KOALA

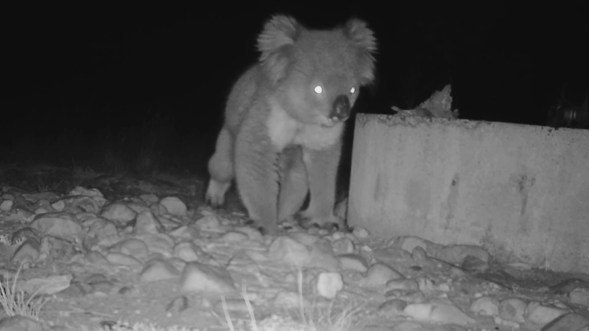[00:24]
They have a reflective layer in their eyes that enhances night vision, giving them an almost ghostly appearance, a survival adaptation that allows them to navigate the darkness with ease.